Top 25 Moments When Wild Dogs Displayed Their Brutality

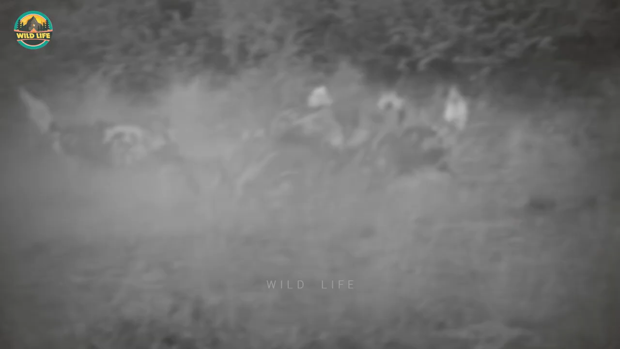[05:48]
i don't know why this animal even has horns that size when she doesn't use them the dogs rip the calf apart in front of the mother that just stands there watching